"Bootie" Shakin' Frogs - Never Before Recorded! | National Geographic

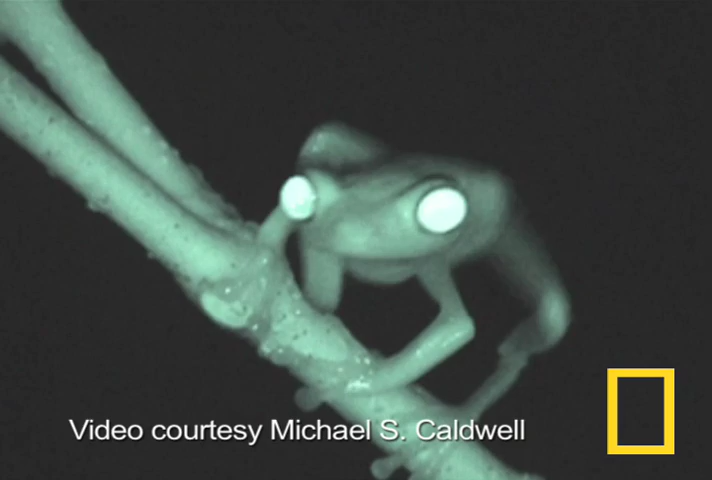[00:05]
No, they're not shivering. And no, they're not getting shocked.
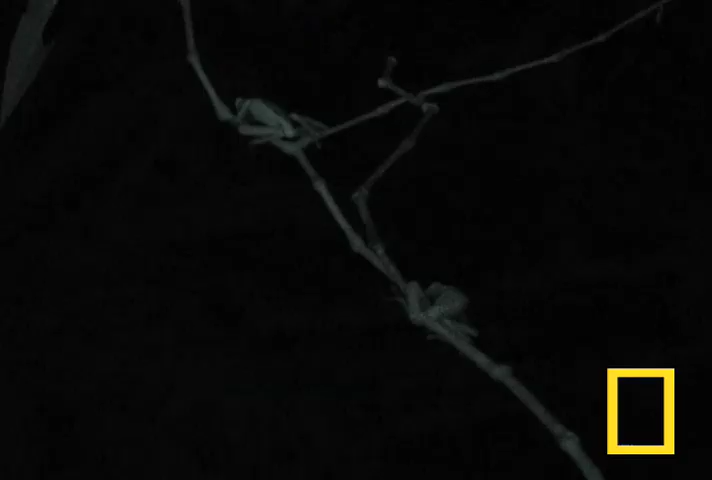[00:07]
These red-eyed tree frogs in Panama have been recorded shaking their behinds to send a message.
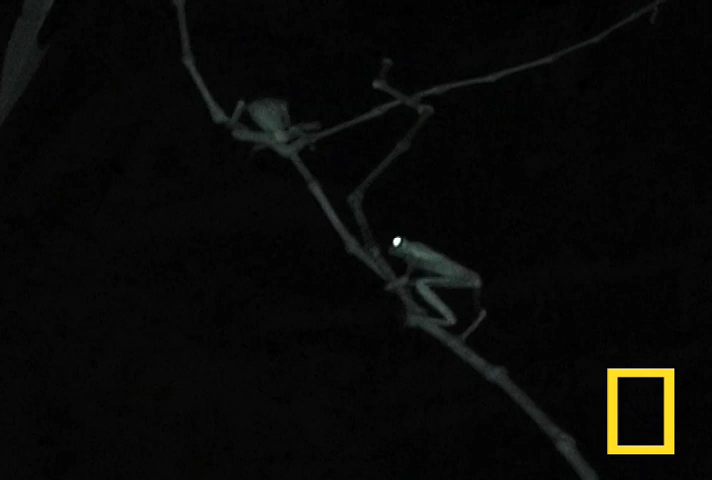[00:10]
This shaking, known as tremulation, is a form of communication between male tree frogs.
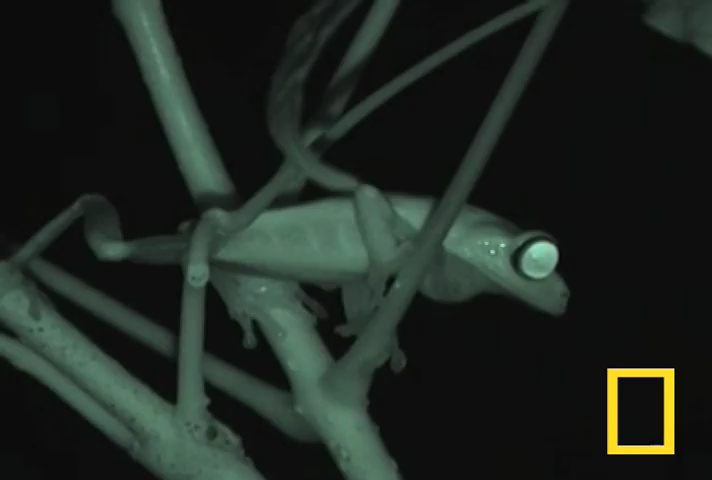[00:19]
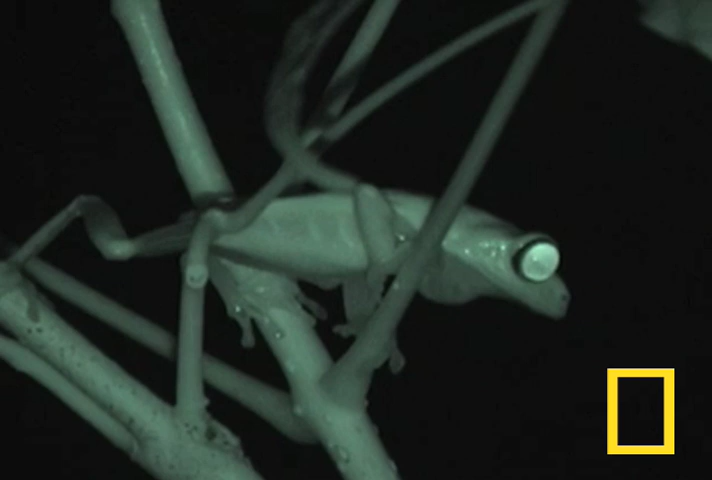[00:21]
The males are tremulating to establish which is the dominant male. They're claiming territory for their calling area, where they spend the night calling for a female mate.
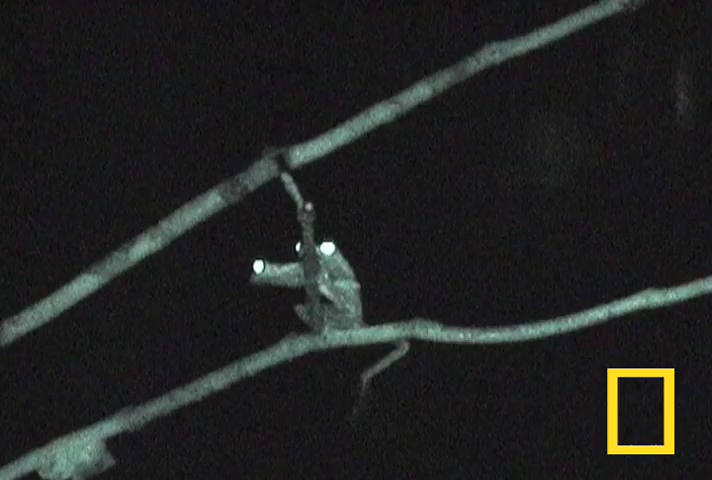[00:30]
Sometimes, the shaking leads to wrestling among males, and maybe even more shaking, until the loser retreats. Researcher Michael Caldwell of Boston University and his colleagues
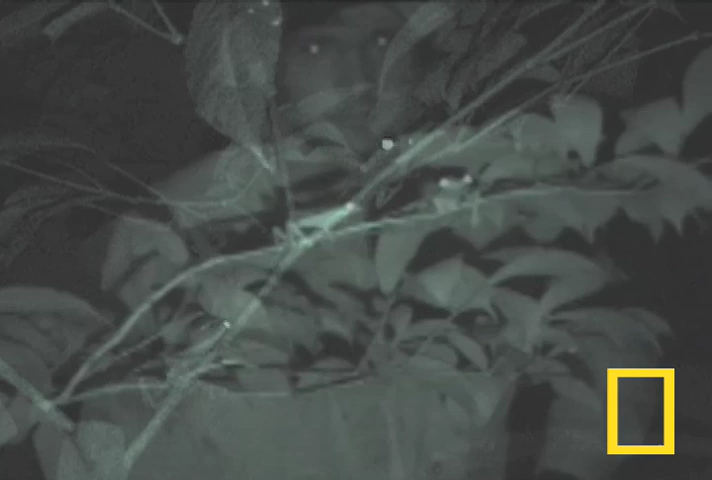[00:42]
used infrared cameras at the Smithsonian Tropical Research Institute in Panama to record the tremulation. They even used robo-frogs, seen in the lower right here, for part of the experiment.
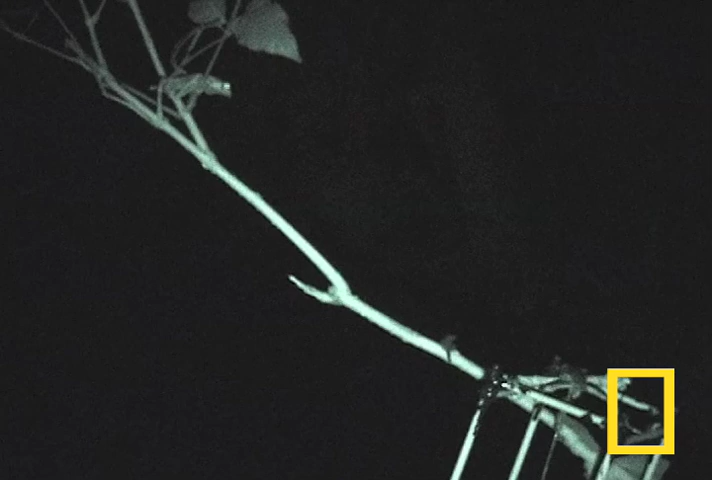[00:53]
Caldwell suggests the shaking behavior had not been previously observed, probably because the tree frogs behave differently under white light, which researchers usually use to record these nocturnal creatures. The red-eyed tree frogs live in the rainforest from southern Mexico to northern South America.